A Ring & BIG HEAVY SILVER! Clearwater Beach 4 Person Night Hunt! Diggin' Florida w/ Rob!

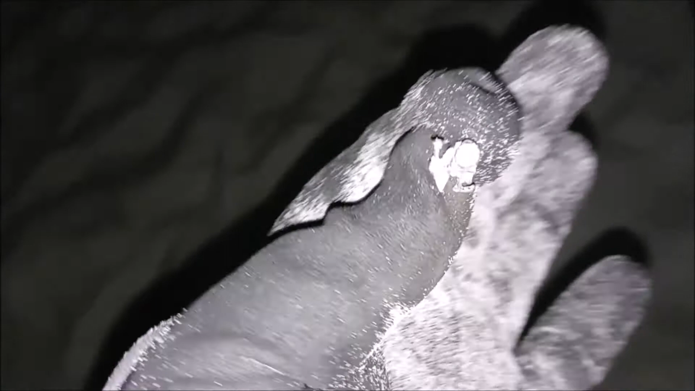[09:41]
A little stud earring. And it came in on a really low reading, guys.
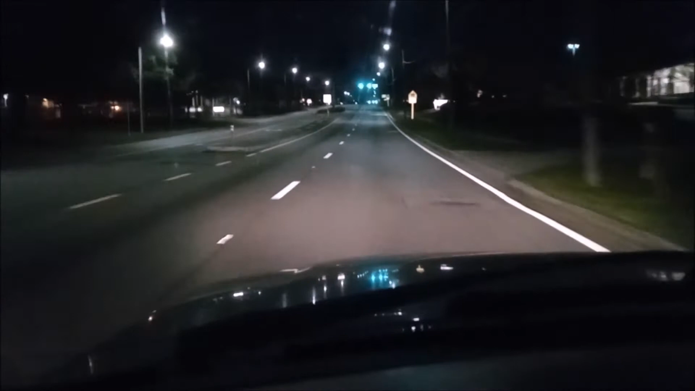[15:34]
When you're driving home at 3.10 in the morning, there's not too much traffic on the road.